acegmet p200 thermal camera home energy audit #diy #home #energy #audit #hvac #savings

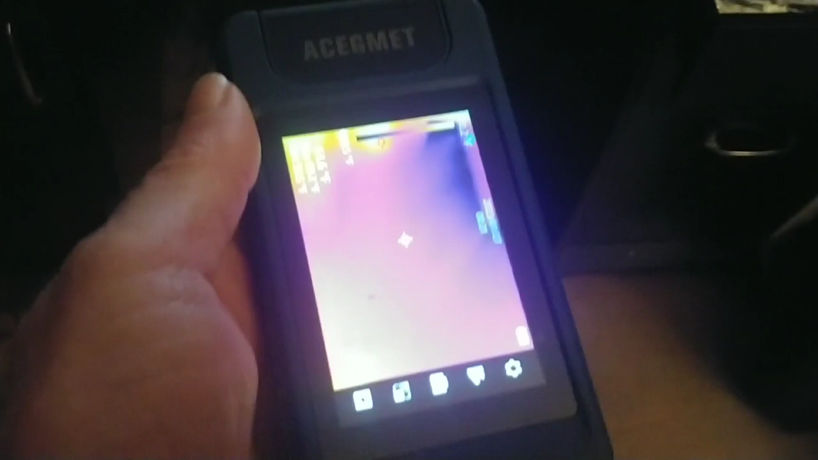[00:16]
thermal imaging camera and every day when I'm sitting here
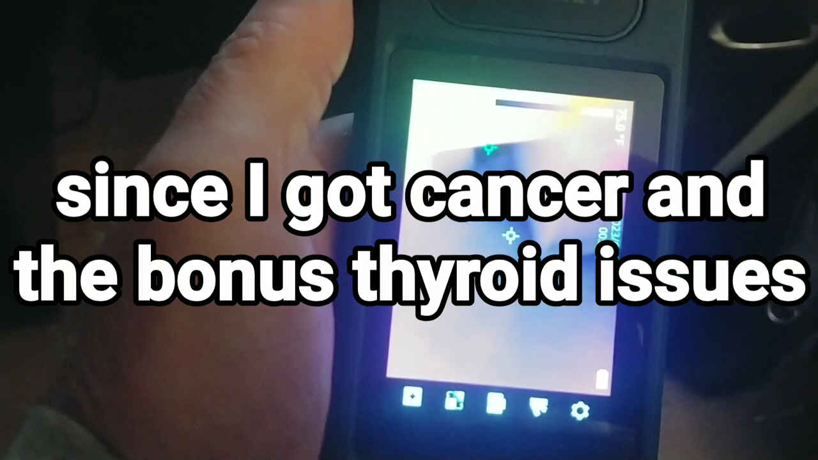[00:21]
at my desk I feel this huge draft of cold air
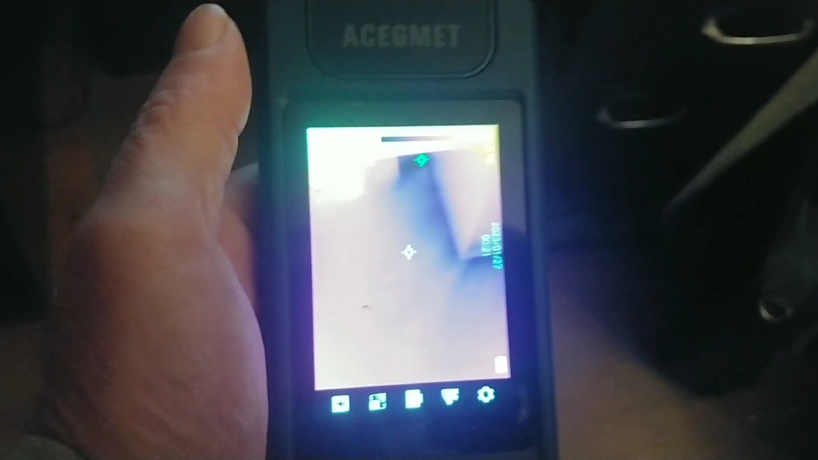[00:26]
hitting
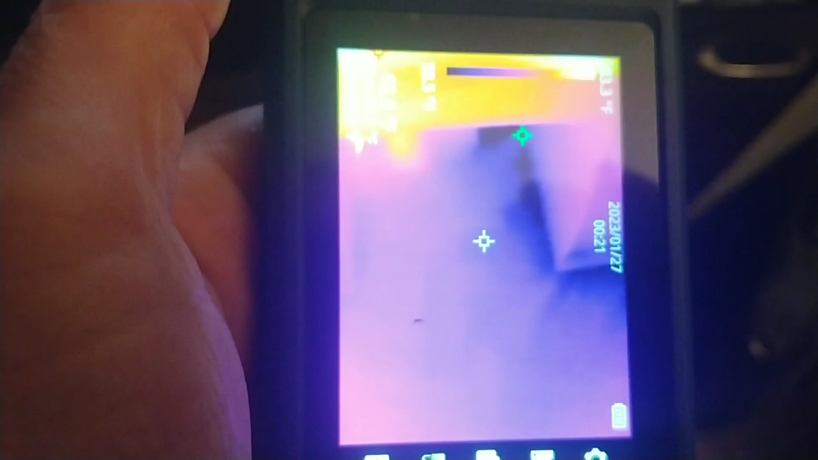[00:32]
my legs like my feet will be freezing that's actually an image of under my desk but anyway so I bought this thermal imaging camera
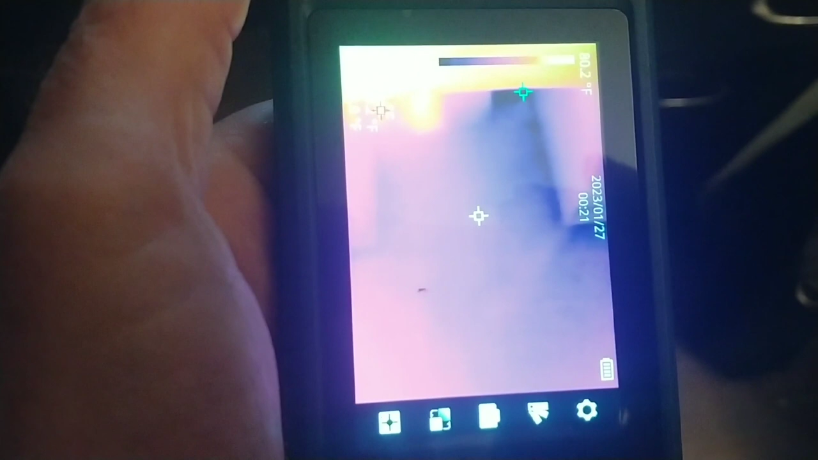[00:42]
which has other uses outside of what I'm using it for now but I was first introduced with thermal imaging cameras in a search and rescue class one of the items they had there was a FLIR thermal imaging camera used
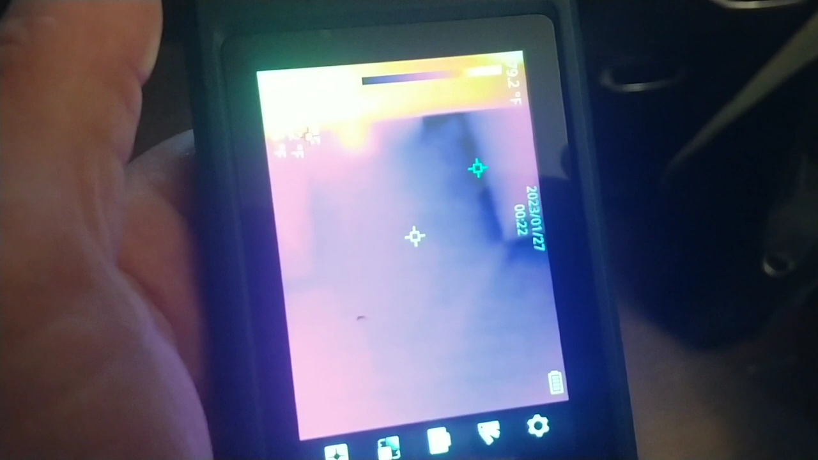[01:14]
be that great but I did like how out in the woods you could see the
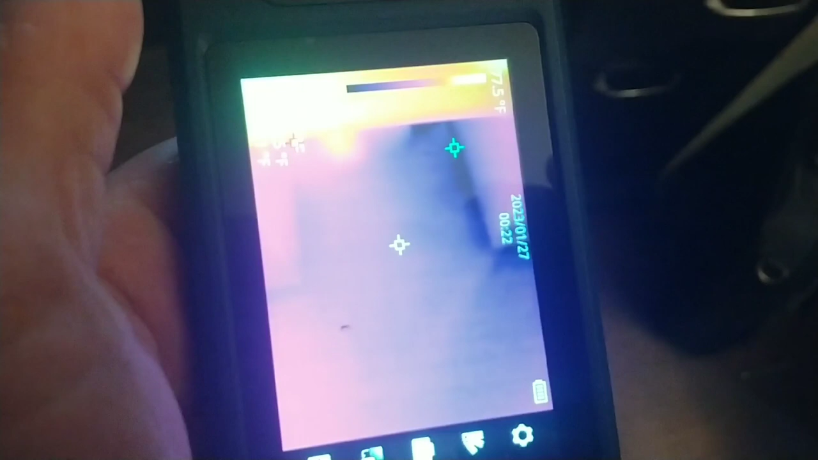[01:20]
temperature difference um and pretty much anything you shine this at
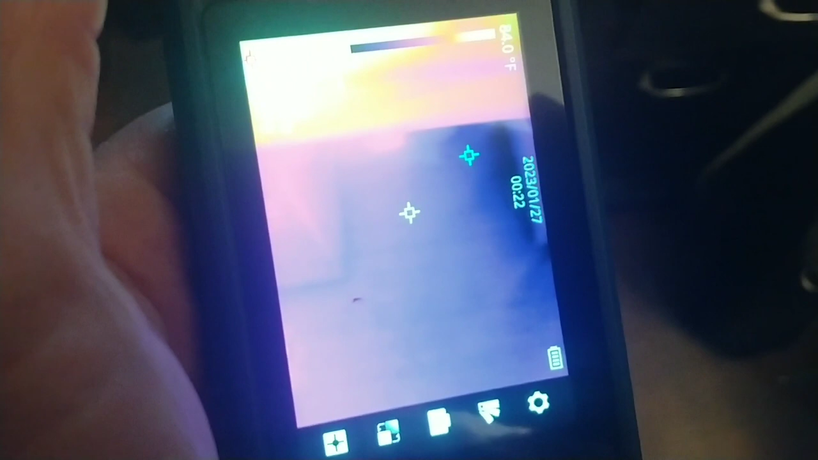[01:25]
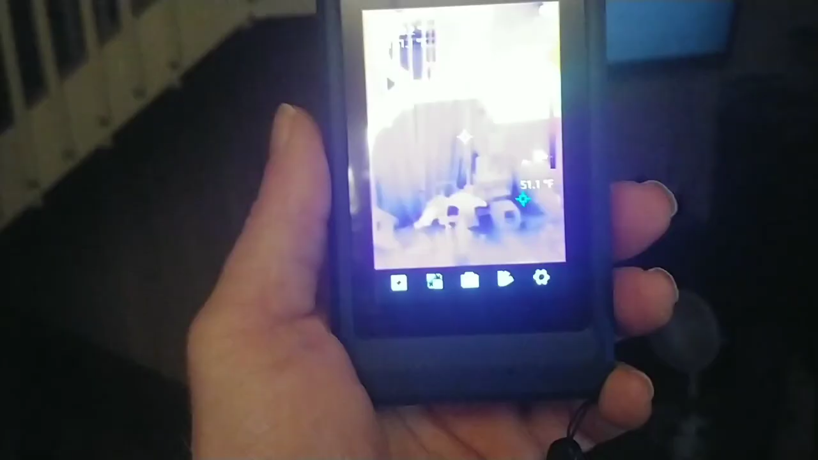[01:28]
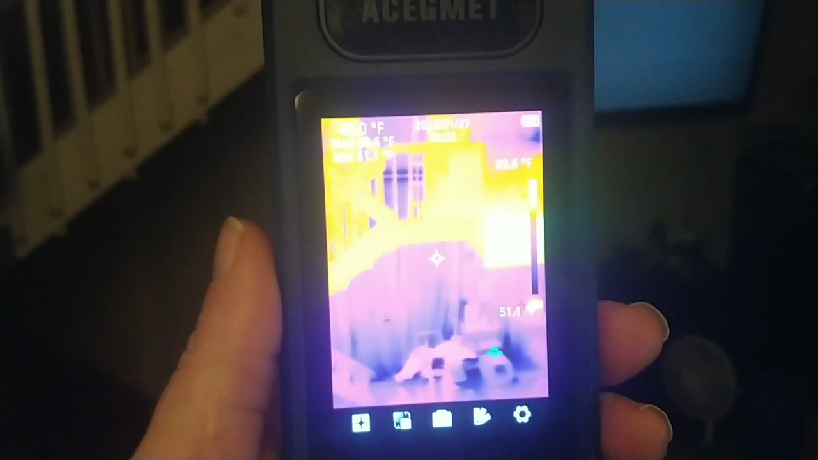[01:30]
the really sad part is is that my camera is not really
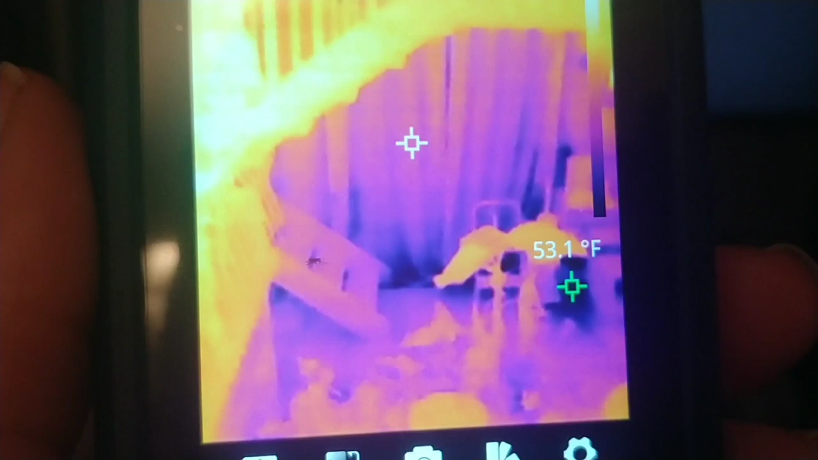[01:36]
I mean I got to get pretty close to it for you to be able to see like what
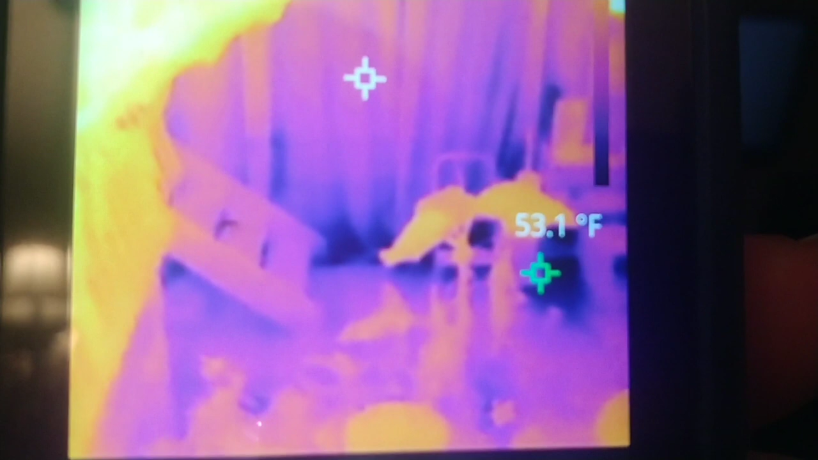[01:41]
I see so I've got a bunch of images I'll put up but so basically you shine it at something or you point it at something and it shows you the
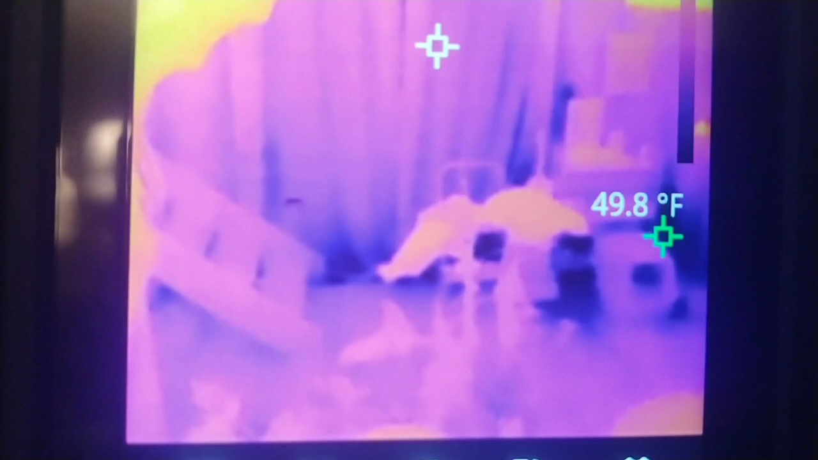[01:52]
temperature range which is dark is the coldest temperature and bright is the warmer temperature and it is saying that in this image the temperature range is from 49.5 all the way up to 76.3 I'm standing inside my house
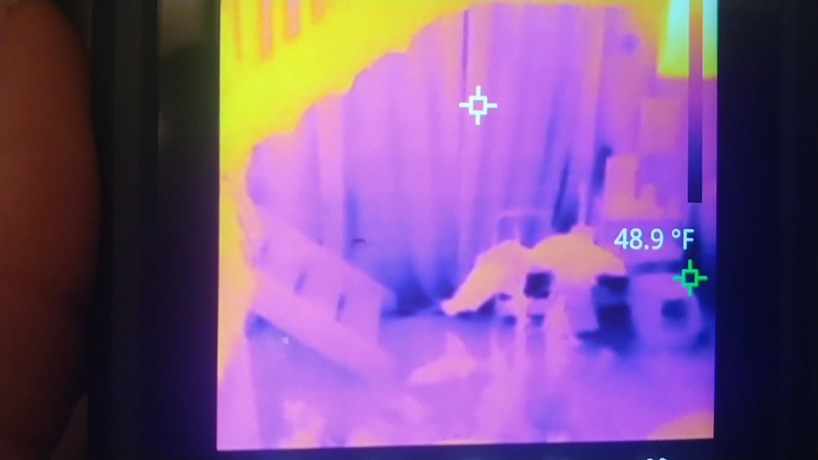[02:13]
what it's actually seeing is the cold air coming in around a patio door that's over there
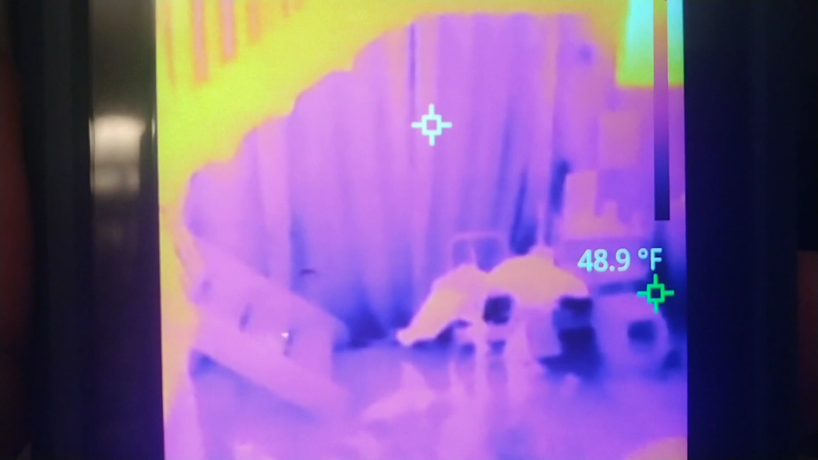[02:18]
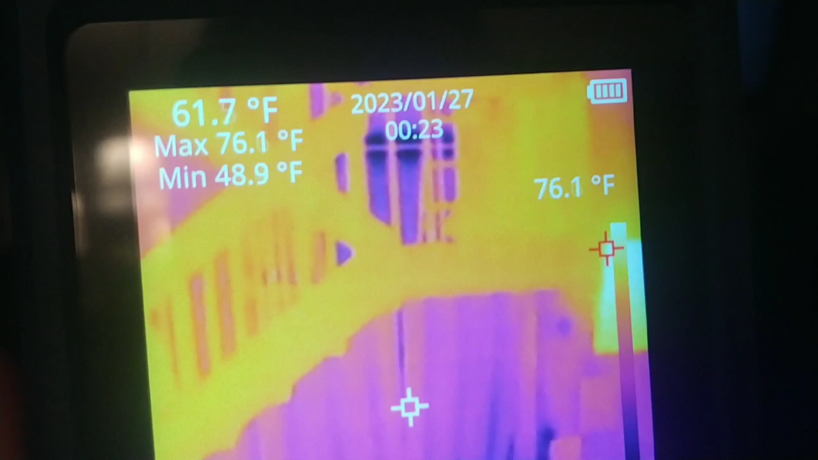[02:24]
On screen: spot 61.7°F, max 76.1°F, min 48.9°F
and there's some really cool stuff that I found out walking around my house looking at let me show you another one
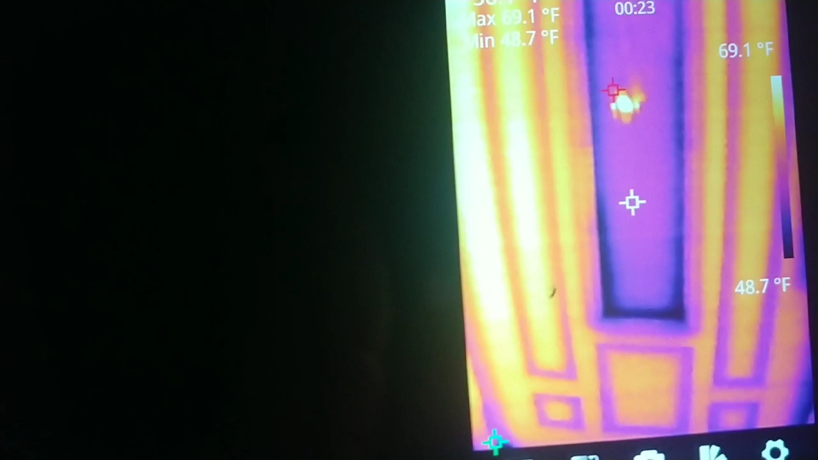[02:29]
On screen: max 69.1°F, min 48.7°F, scale top 69.1°F, scale bottom 48.7°F
so now we are where my front door is
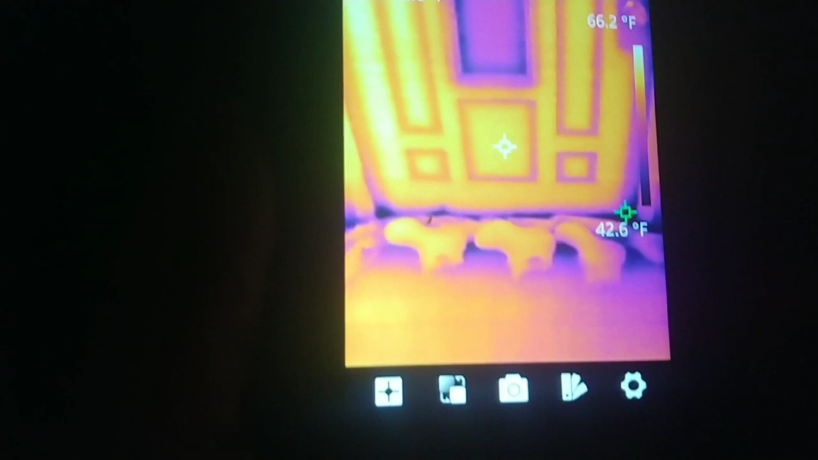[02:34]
On screen: scale top 66.2°F
at you can actually see since that I first put this up here I actually stuck a towel
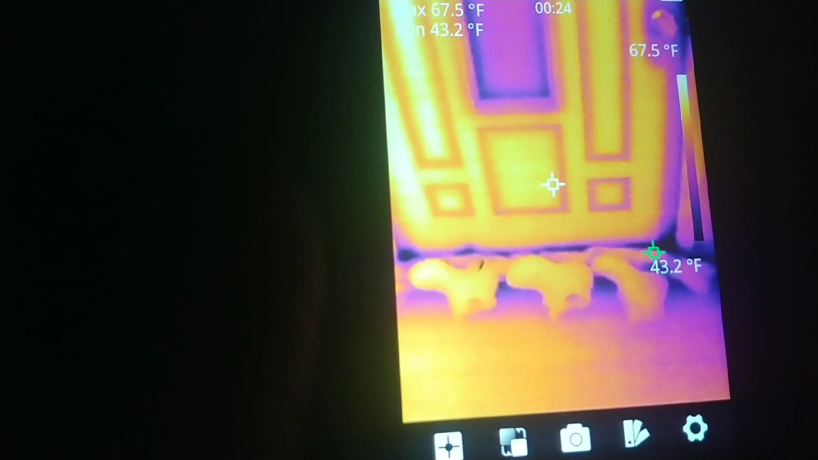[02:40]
On screen: max 67.5°F, min 43.2°F, scale top 67.5°F
along the bottom of the door because there was so much cold air coming in through the bottom of the door but